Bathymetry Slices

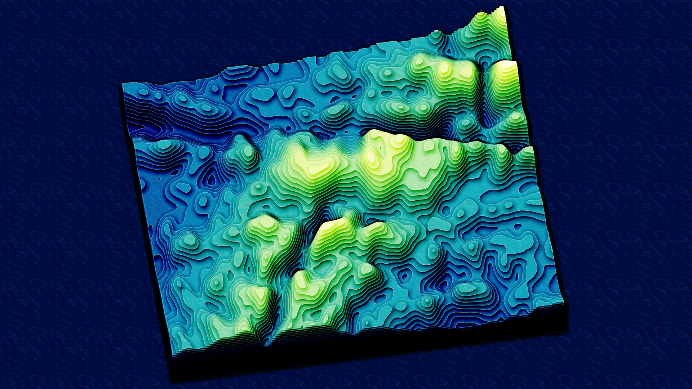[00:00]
I'm going to show you how to make an underwater version of those contour diagrams. Bathymetry slices, cute little sliced and stacked layers of the sea floor rendered in ArcGIS Pro using free Gebco data.
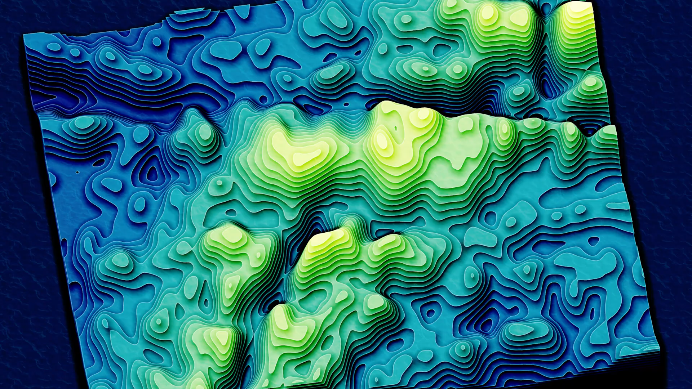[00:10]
You will need the internet to download the data, ArcGIS Pro with the 3D Analyst or Spatial Analyst extension because we're going to use those to make contours.
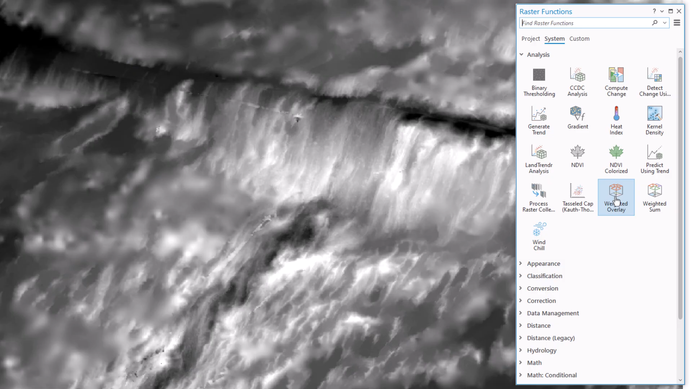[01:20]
And generalization is the name of the game for this trick. I'll open up the raster functions and fire up the statistics raster function.
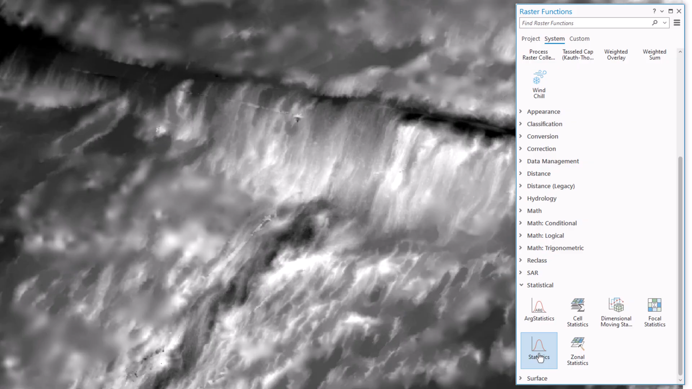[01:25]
It's a moving window average where you can define how big that window is.
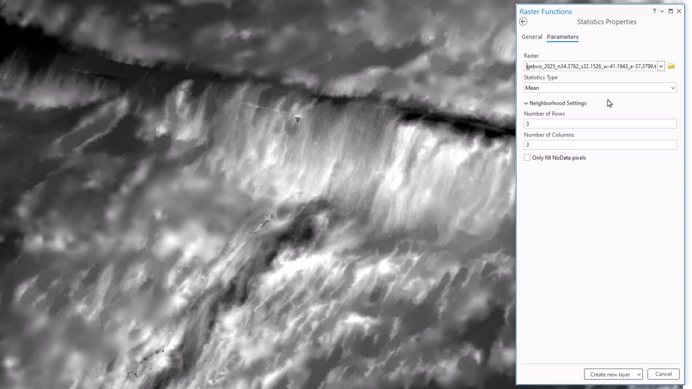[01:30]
I'm going to point it at my image layer and I'll choose 30 pixels by 30 pixels. That's really blurry. See?